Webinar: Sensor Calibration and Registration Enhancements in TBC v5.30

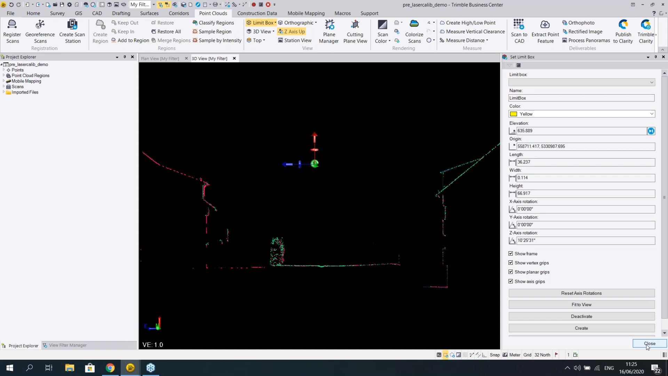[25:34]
And if I close the limit box, you can see the data a little bit better.
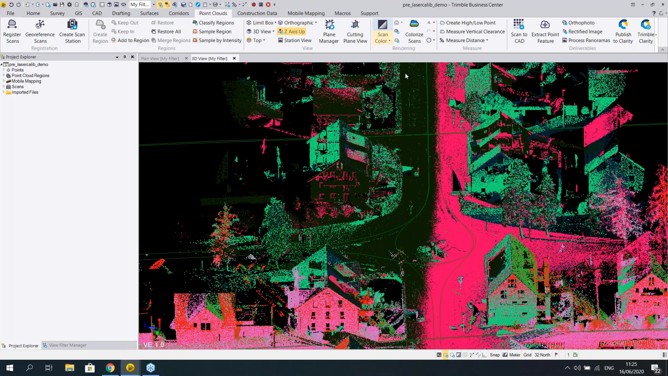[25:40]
So the area looks like this. So we have
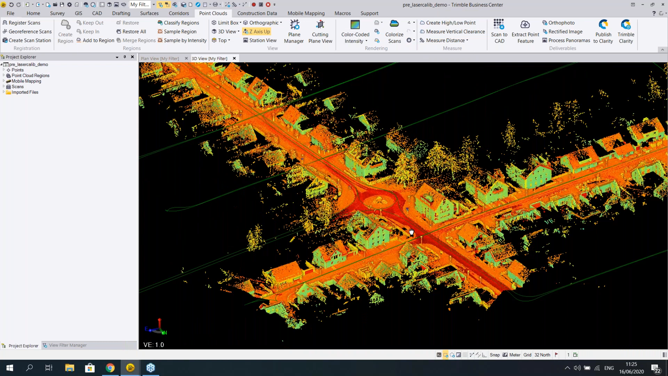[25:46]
quite nice planes here where the calibration can be done.
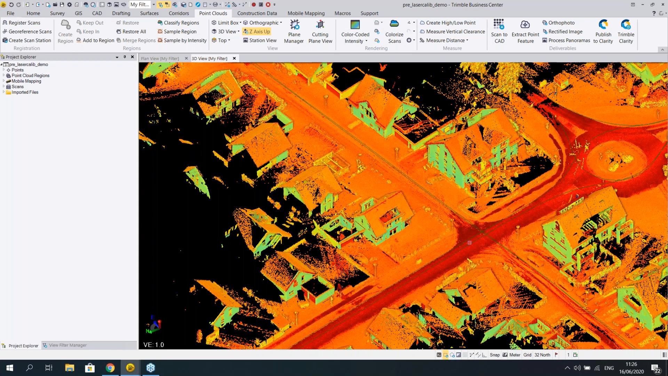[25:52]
And if we want to start the calibration, so you need to generate the scans, of course, first. Here there are four runs, which are runs 5 to 8. I can show them.
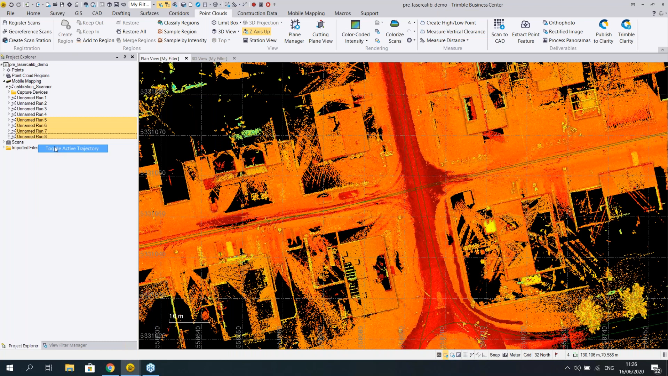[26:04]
So the two going here and the two going here. And if we want to start the calibration, we just go to the Project Explorer. We go under Capture Devices. We can select either Laser 1 or Laser 2. It doesn't matter. Right click and click the Calibrate Laser Scanners tool. And then a new window will open.
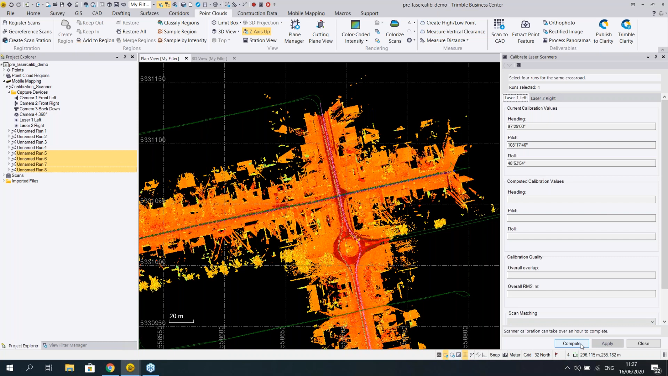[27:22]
but in some computers and maybe also depending on the data, it might take half an hour or 2 hours. So maybe something between there. Okay, so I would press compute and let's move to another TPC project where we see what's seen when you are done. So this is the same crossing as you see. And now we're finished. So we see for the both lasers, we see the current calibration values and the new values we computed.
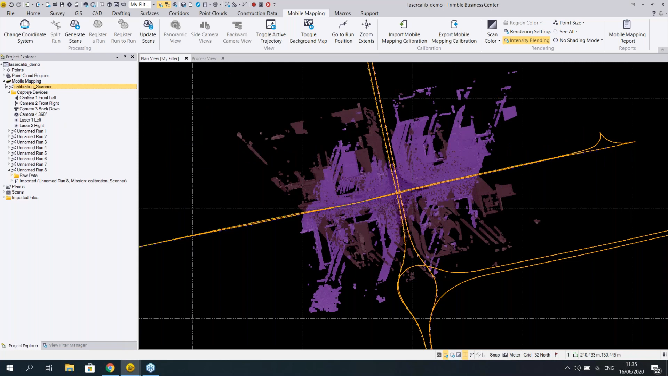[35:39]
So we go to capture devices, and let's, for example, calibrate the camera 2, which is front right planar camera. When you right click, you get the same menu, but now you can click on the manual camera calibration.
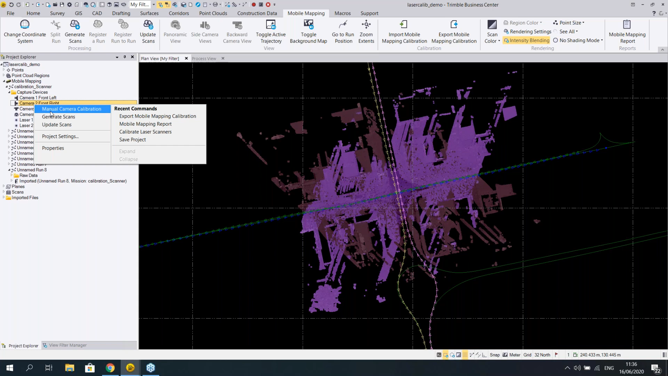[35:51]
Again, a new box will open. It will tempt you to select the position of the station on the plan view.
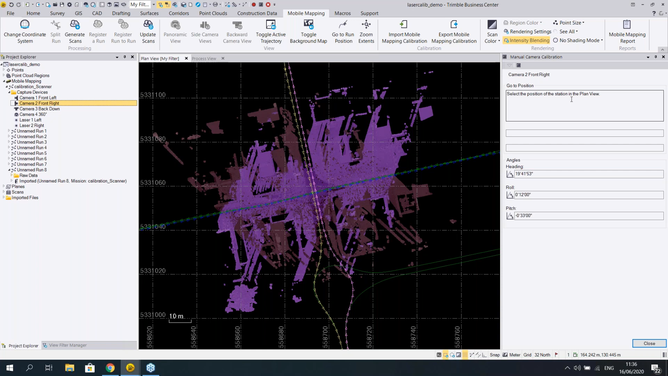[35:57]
So this is the plan view.
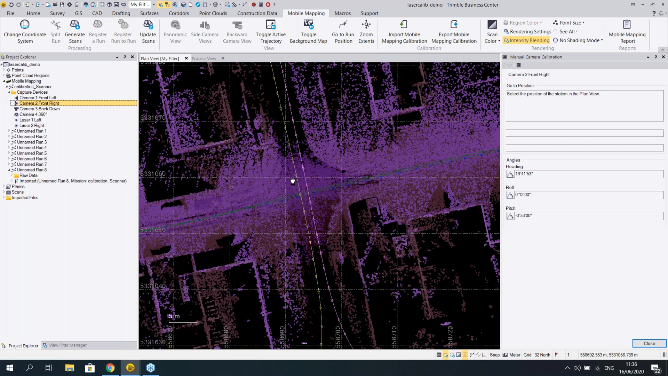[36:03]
And let's select the blue run here. When you click on the trajectory, a new window will open. And let's take another one. I will
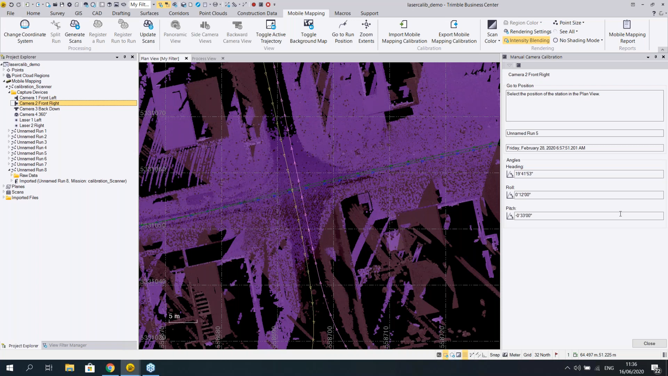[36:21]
take the longer run here, so the pink one here.
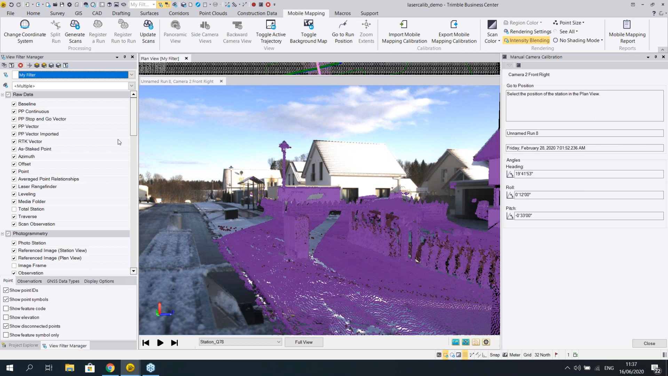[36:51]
important thing is to enable only the scans from the same run as with the images. So we don't want to see scans from run 5, we want only to see scans from run 8,
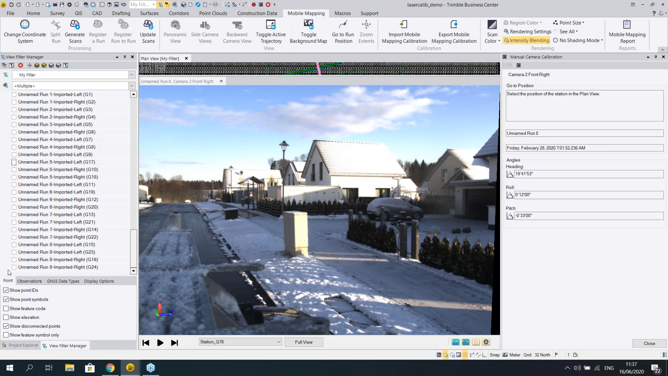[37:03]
what we selected, like this.
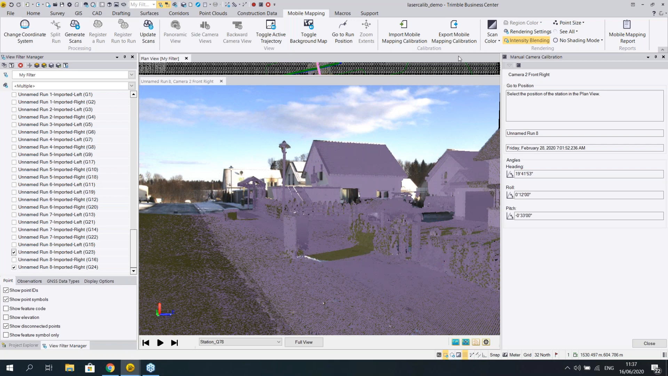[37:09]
To simulate, let me change the first coloring. So I prefer to use the color-coded intensity here as well. And to simulate what you might see after changing the orientation, I will just put a rough initial values here on the heading roll and pitch. So roll and pitch usually would be only zeros, and heading would be 20. So this is like the initial calibration what we get. And as you see, it's not good, it's not overlaying properly.